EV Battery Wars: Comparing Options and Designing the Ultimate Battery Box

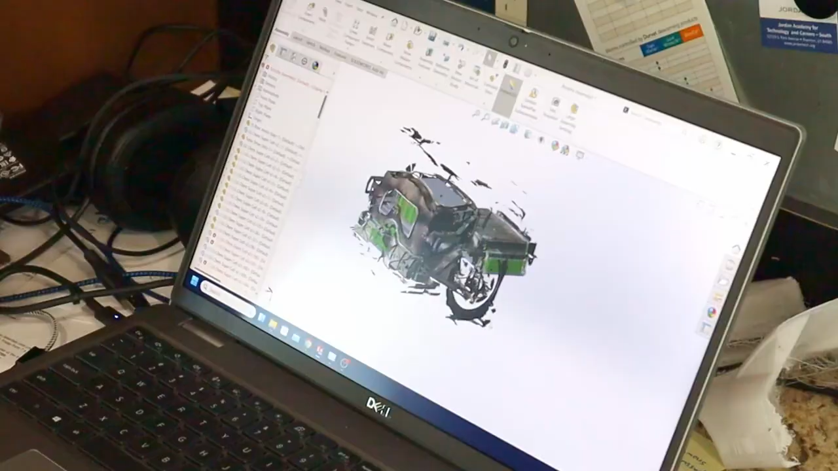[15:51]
I also looked at my scans that I did, the 3D scans, and the battery box, yeah, it's not going to work.
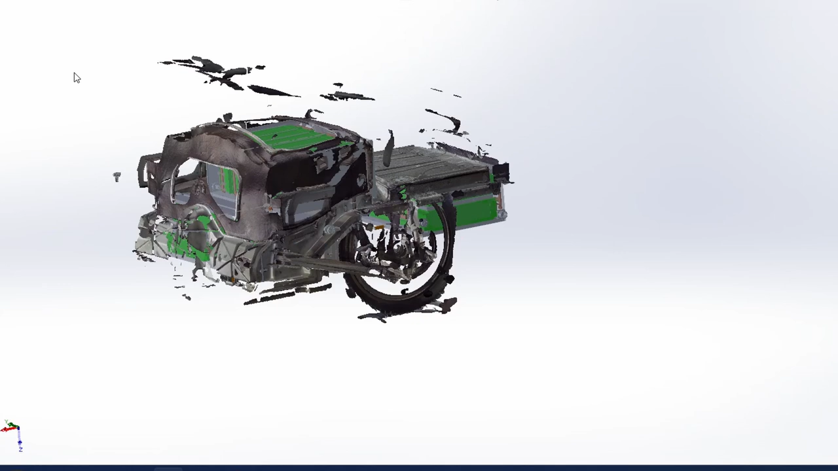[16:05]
It's hard to see what's going on, but this is the scan of the engine bay.
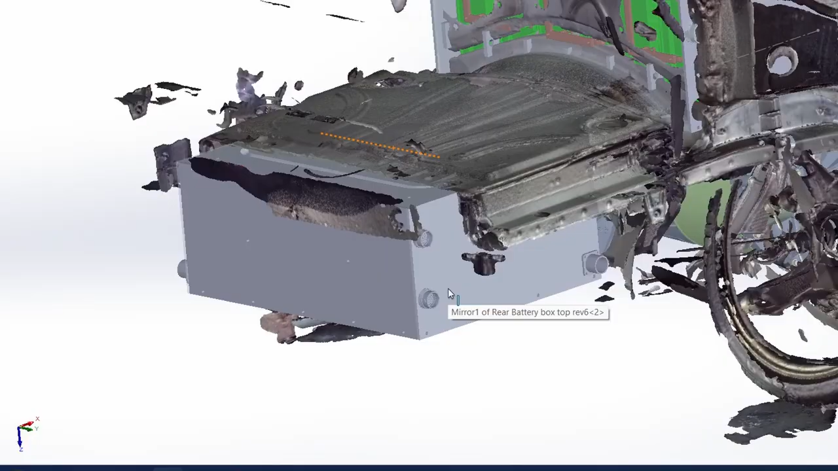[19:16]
And so you can see we are really tight left to right and this is kind of the back bumper.
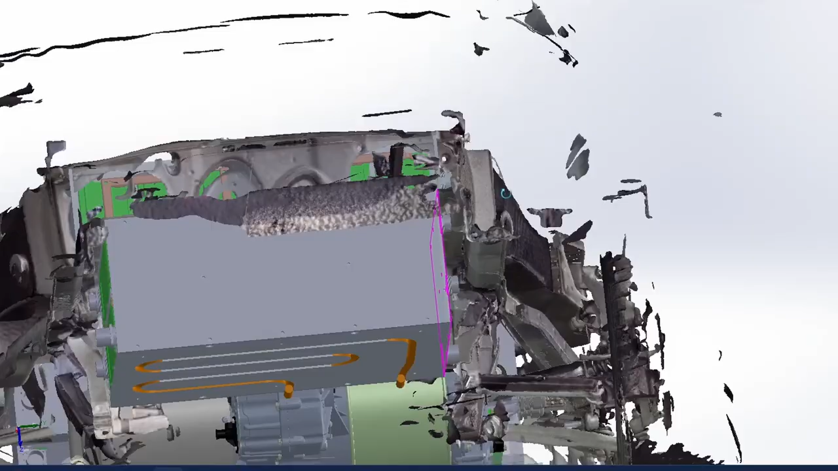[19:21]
So this all fits underneath the trunk and in front of the bumper.
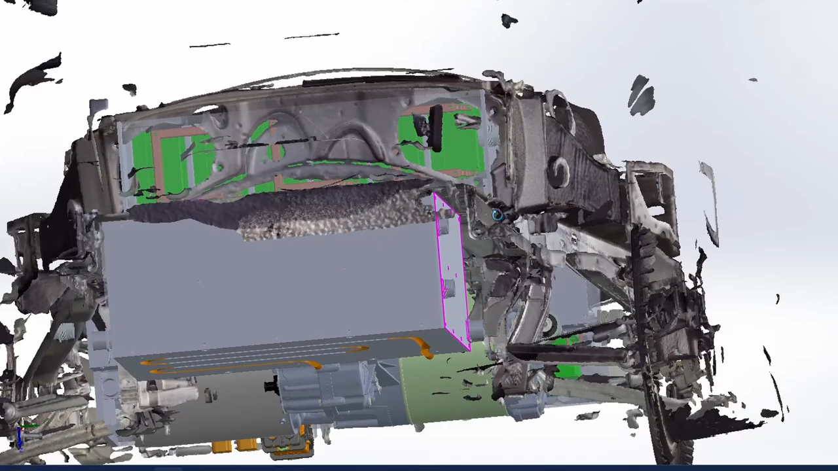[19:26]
So this is kind of where all the exhaust was and part of the transmission.